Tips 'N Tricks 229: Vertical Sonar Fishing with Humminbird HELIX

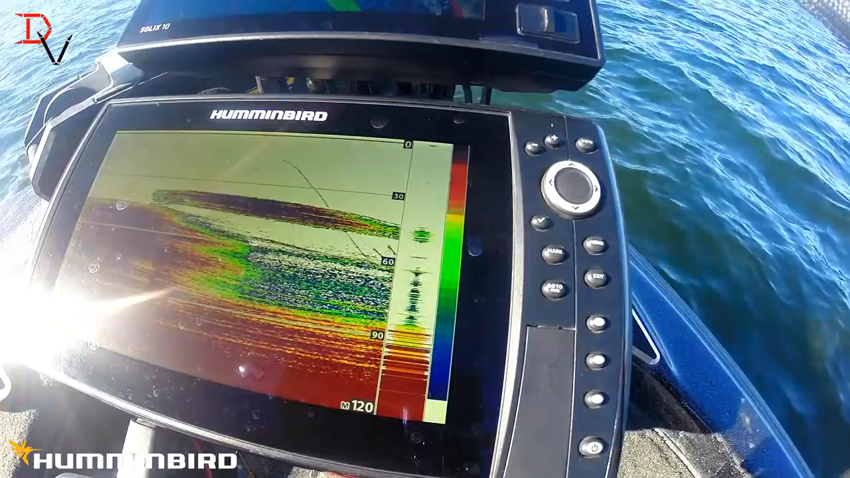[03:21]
it there we're gonna drop through the bait right down on top of that look right down there we're gonna see if we
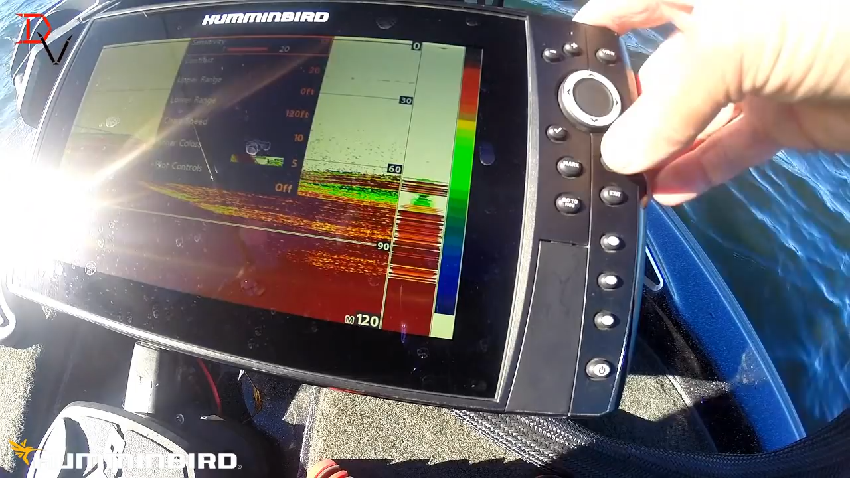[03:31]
can catch one out of that I want to just drop the sensitivity one little notch that nice red hard that red color really helps me see where those fish are there's a bait coming down we're 30 foot coming down got a little too much on trouble motor it's a little tough with the wind
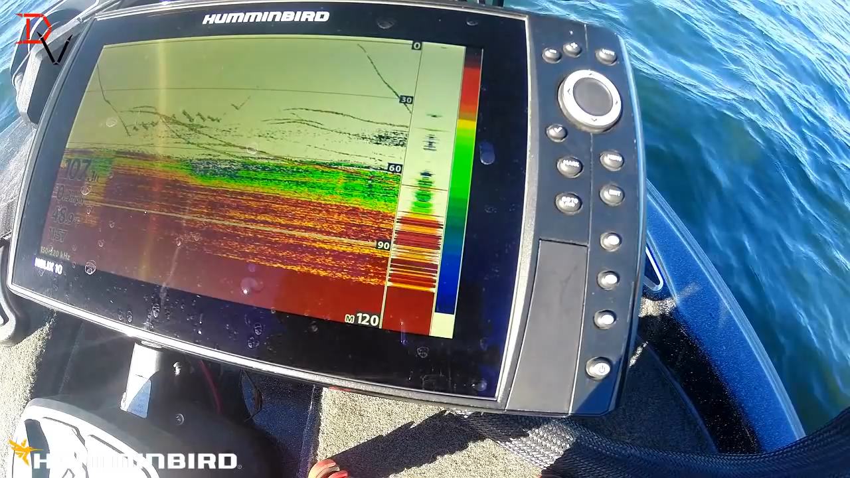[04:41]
drop her back down see if we can get one of them we got them a little excited there got them moving around there's a bait coming down 30 foot boom see if we can get that one to fire up go on down I can see them fish move back down in the top of the
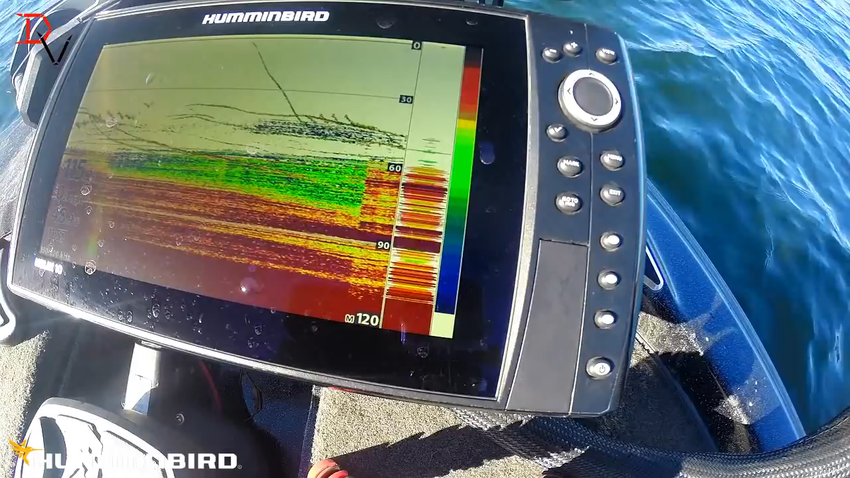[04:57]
trees now that's what we're looking for right there drop this spoon down see it coming down come on get down there come on bite this for these people good folks watching this video video
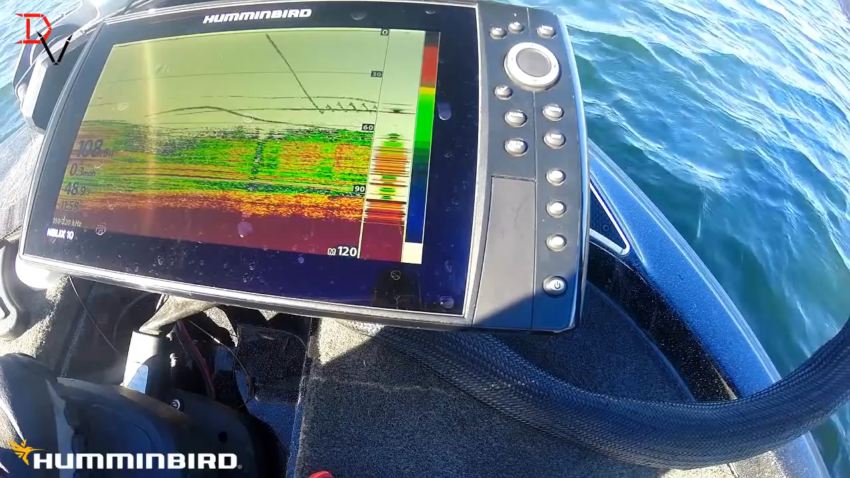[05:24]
game fishing get the wind to cooperate here man it's blowing a little bit today we got a couple fish down there right at about 40 to 50 foot there you can see the bait coming down bam we're on them got another one down there about 70 we got one coming down right there we got them all over
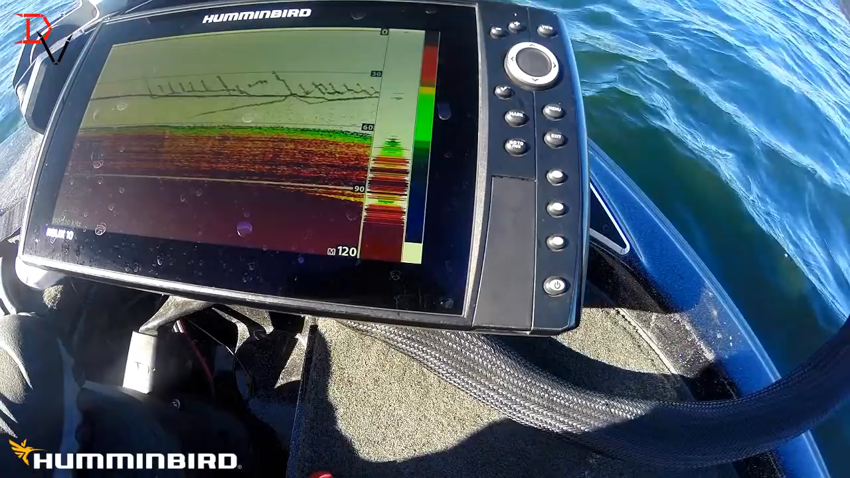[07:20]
got one following there come on fish
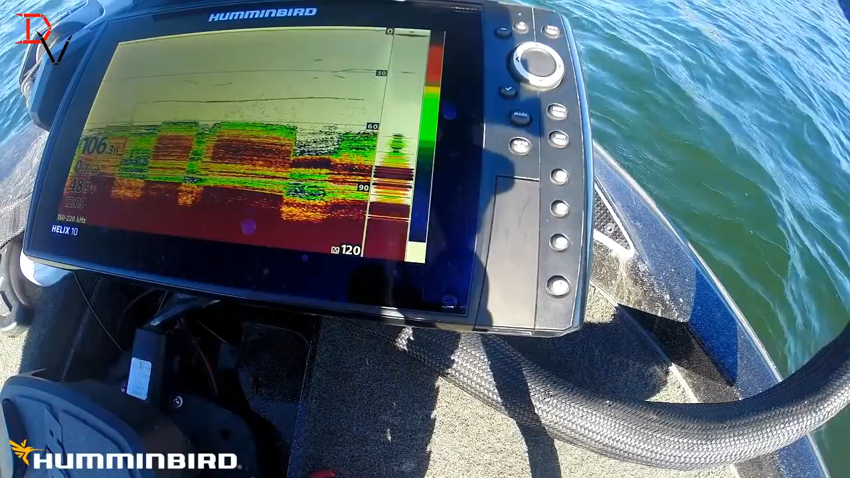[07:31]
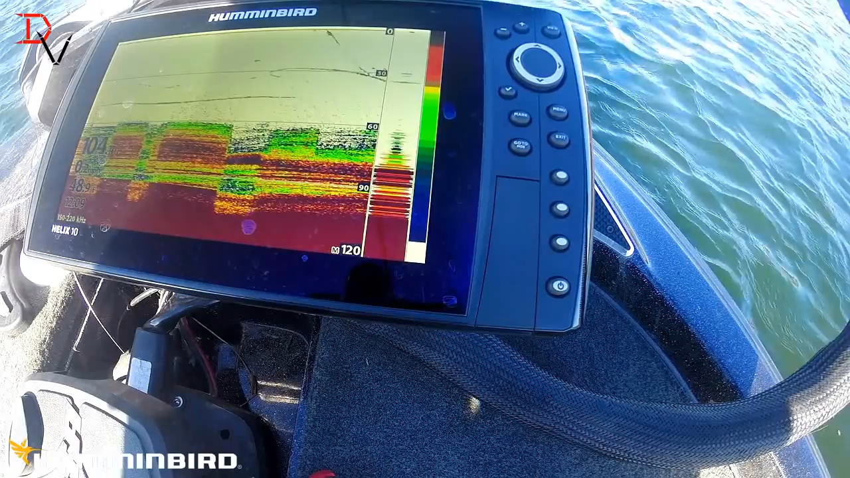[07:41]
that one got scared he ran away he ran away he's like that old spoon that's old ugly dog up there old ugly dog chasing them off
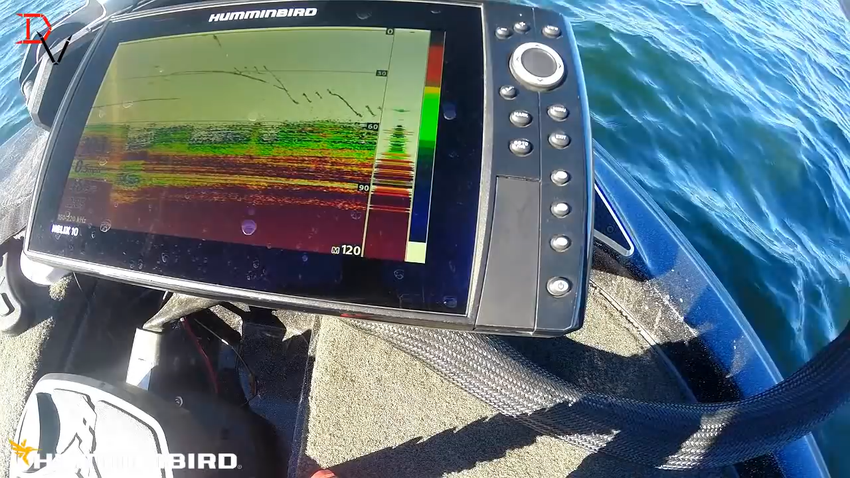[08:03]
coming down at it see them right there suspended about 50 they've got one coming up got some gaction going on see if we can get one here
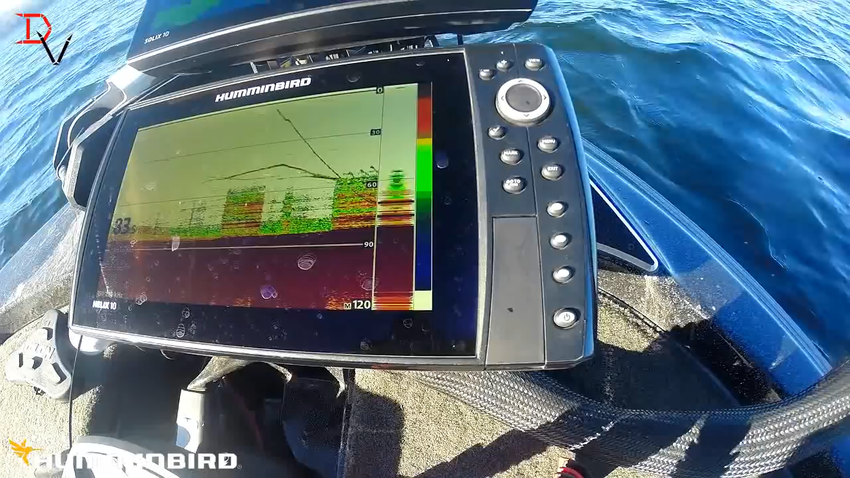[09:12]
went down on the tree there
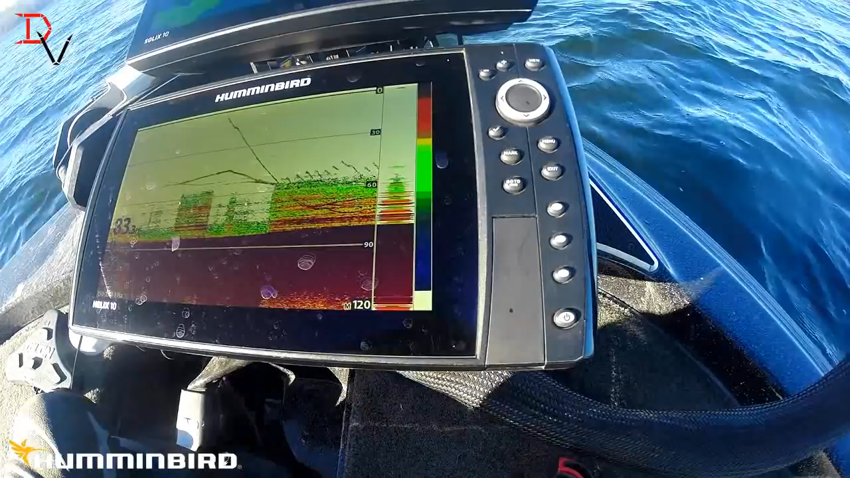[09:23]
went down on the tree there